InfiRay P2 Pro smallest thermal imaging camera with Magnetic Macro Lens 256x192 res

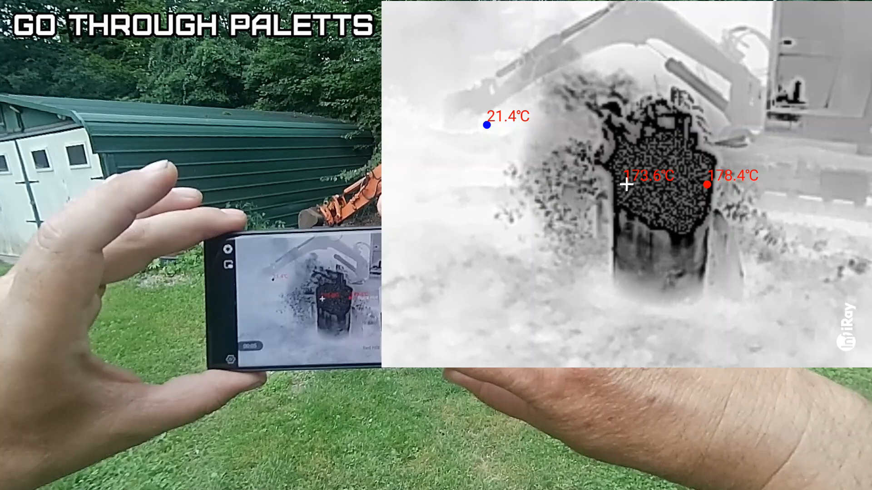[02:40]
On screen: max 178.4°C
Go through the different modes here.
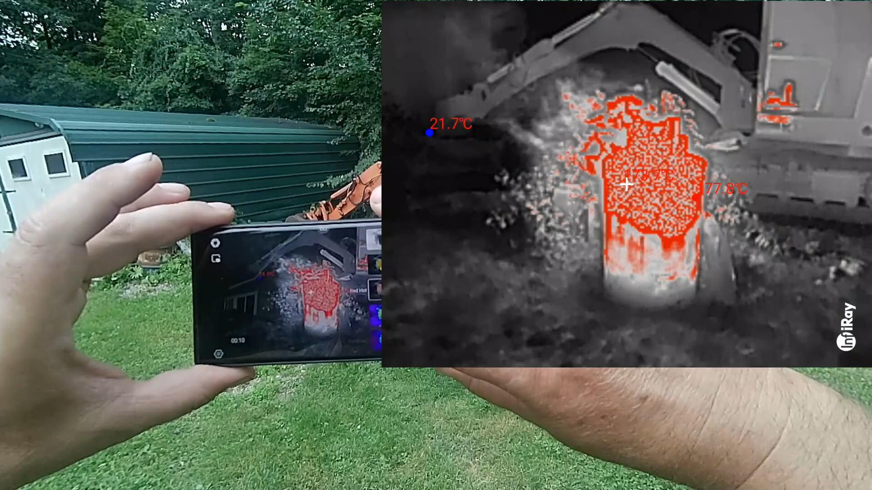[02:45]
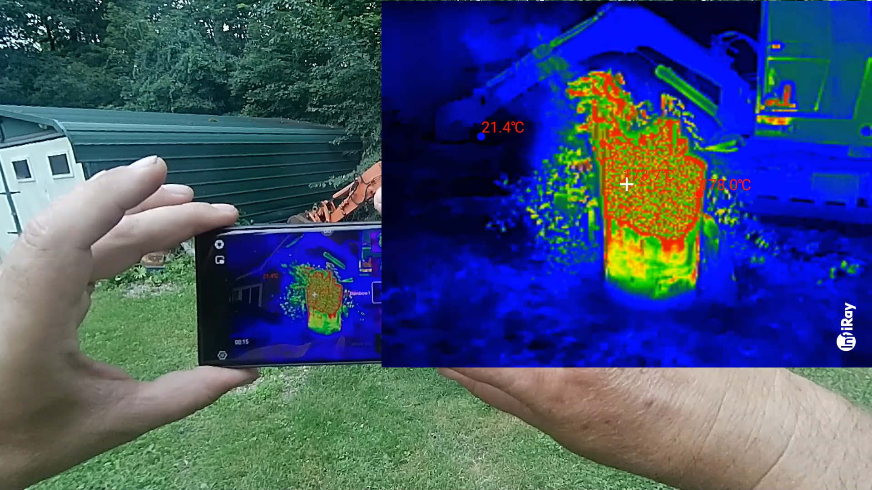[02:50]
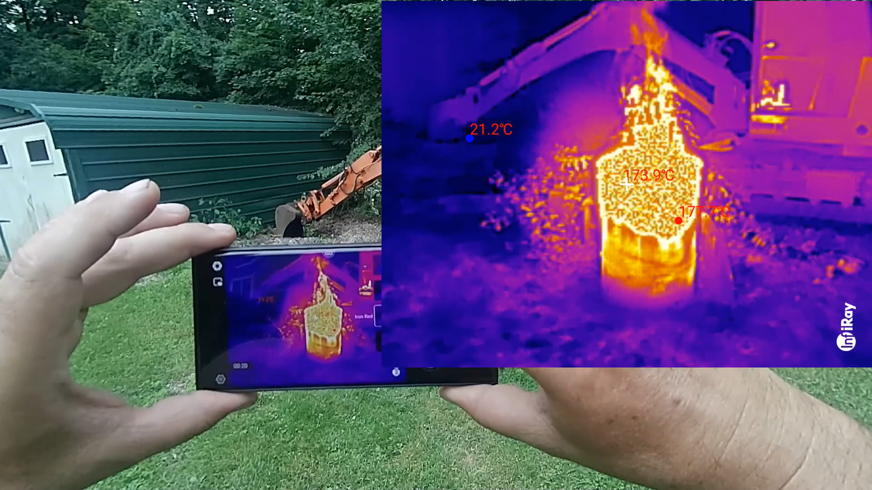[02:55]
Now you can see the heat coming off of it, it's even warming up the excavator.
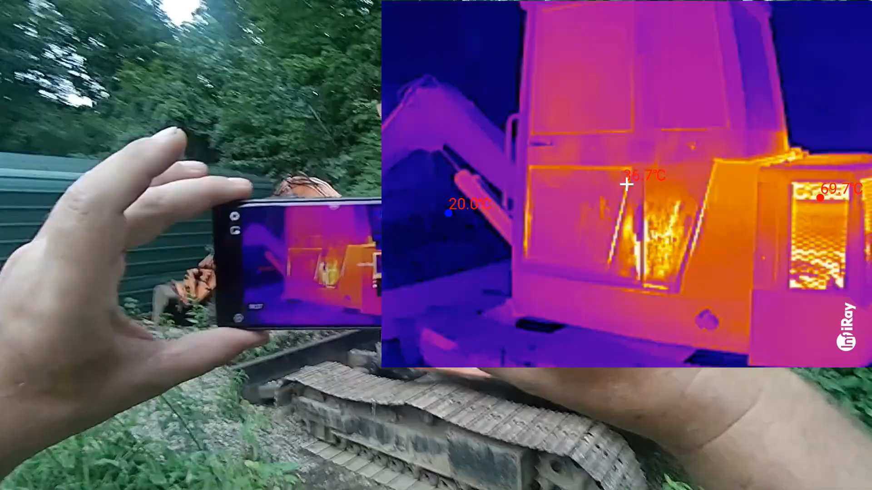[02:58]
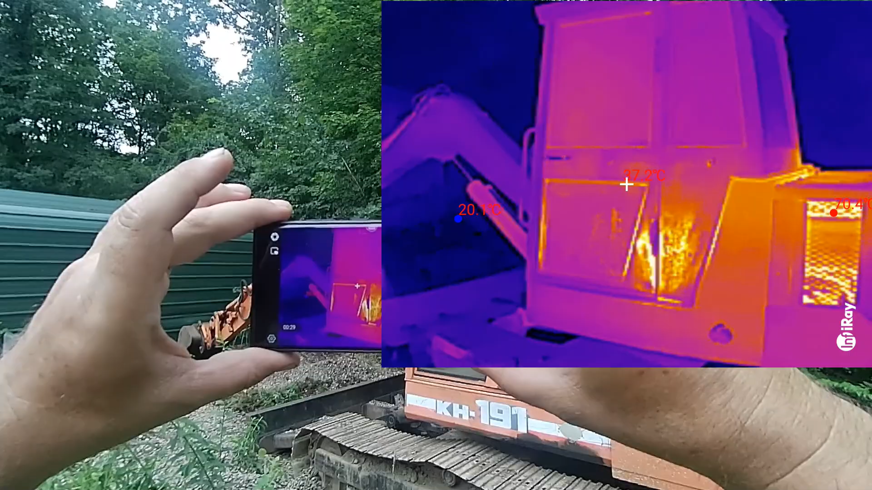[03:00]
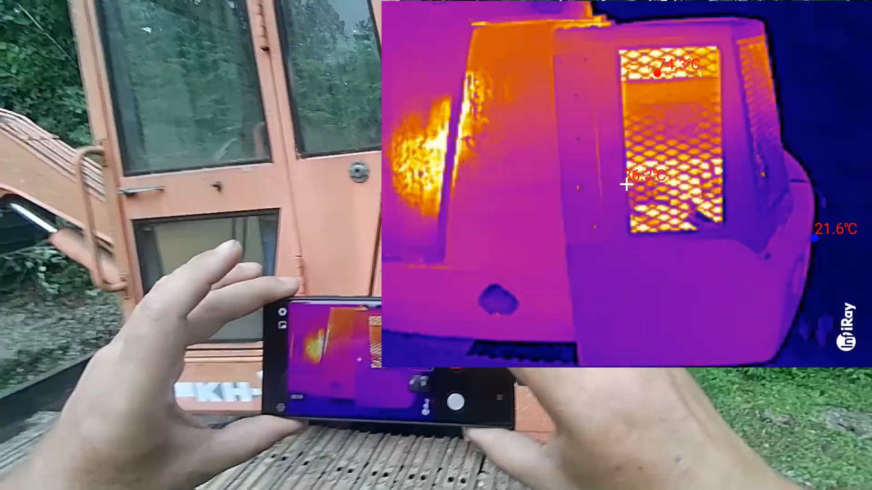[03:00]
On screen: min 21.6°C
The engine is still warm in there.
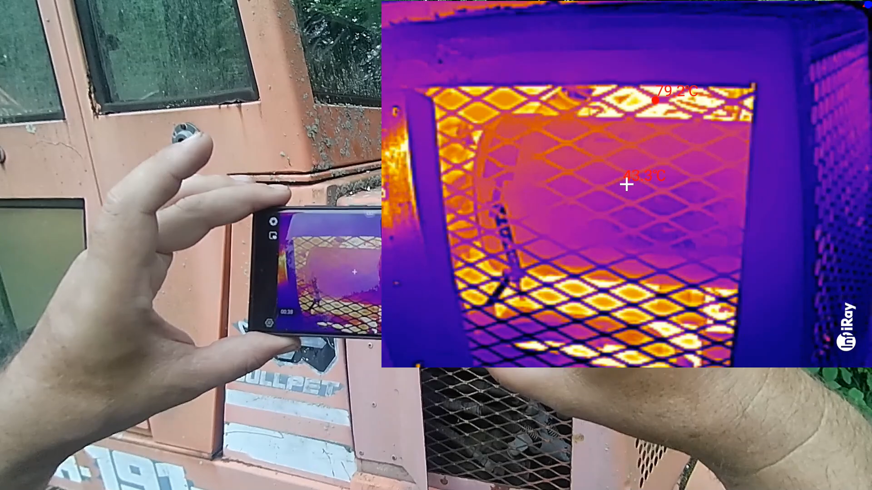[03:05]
It's in Celsius.
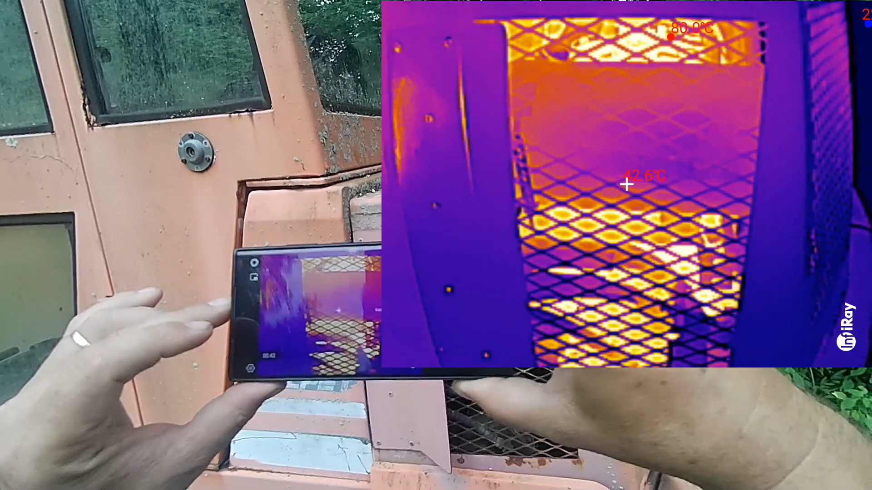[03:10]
So let's stop that. Let's change that.
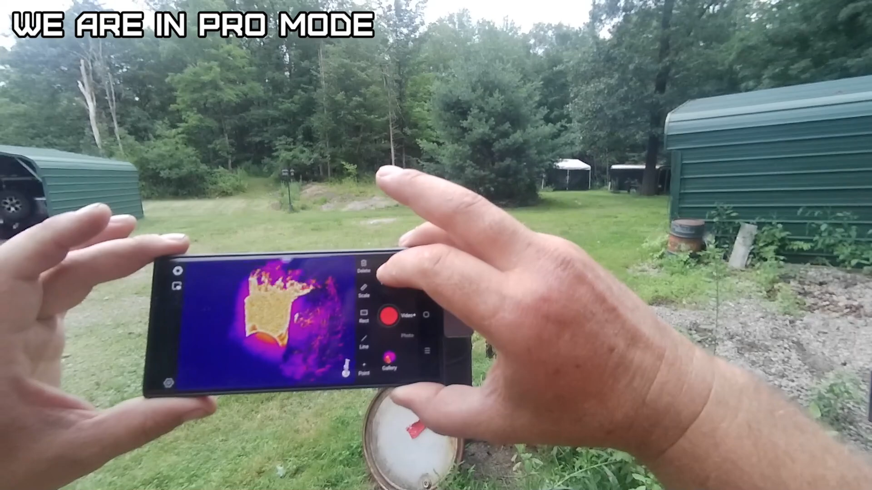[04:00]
That's actually a pretty nice picture.
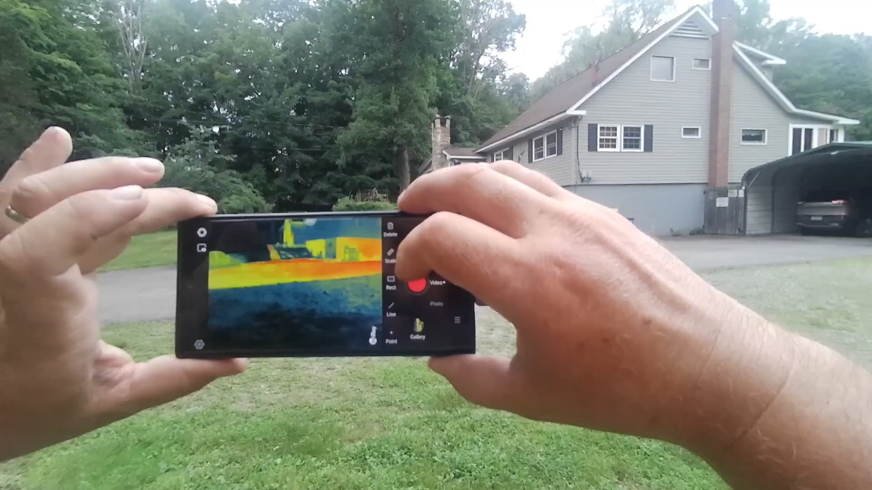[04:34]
Delete. What's that? Oh, that's a Delete Everything. Rectangle.
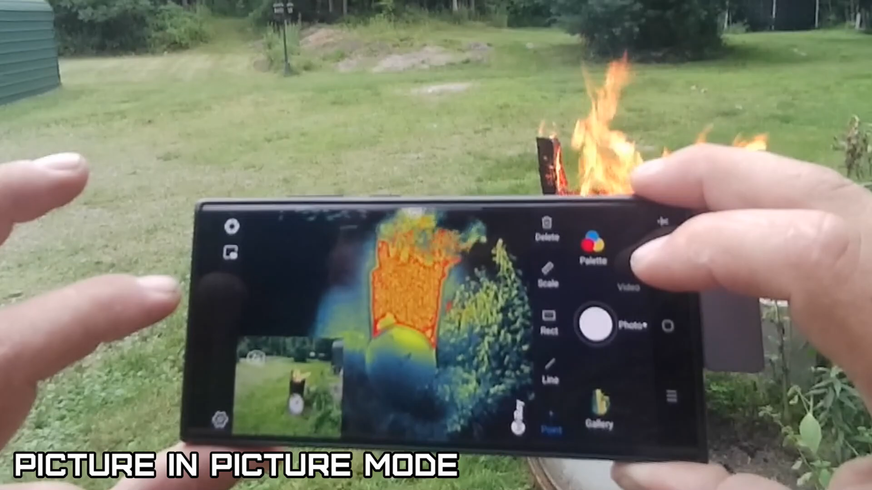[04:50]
Oh, that's pretty nice. It shows you a little image in image.
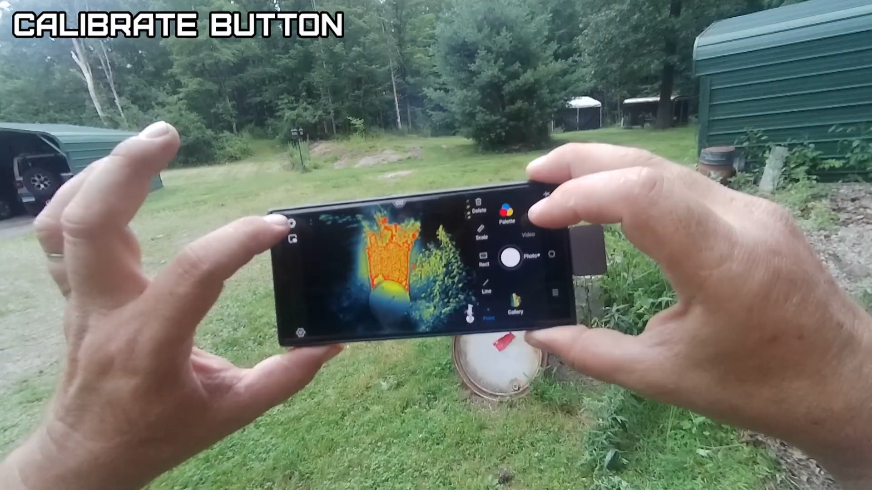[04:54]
That's the calibrate button.
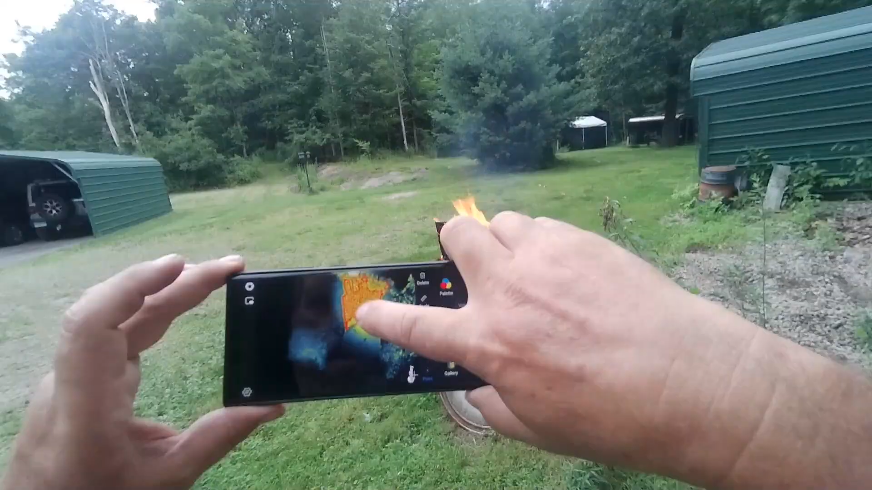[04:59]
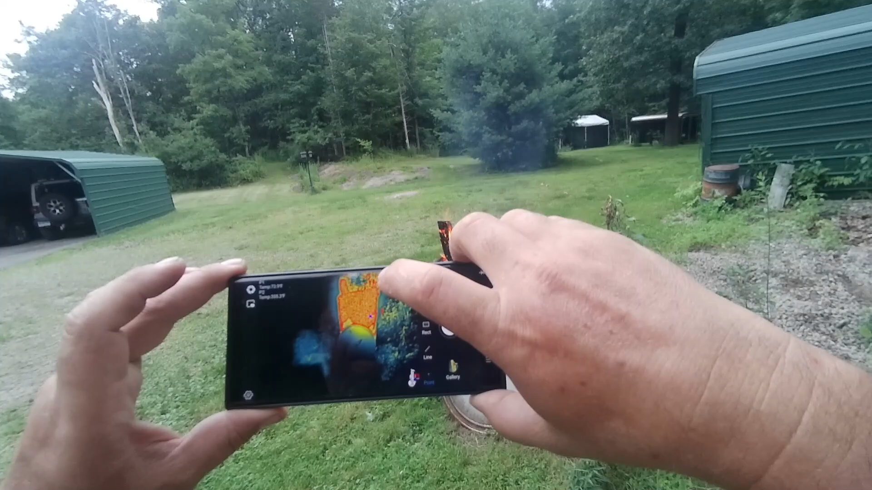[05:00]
If you put a dot. Temperature.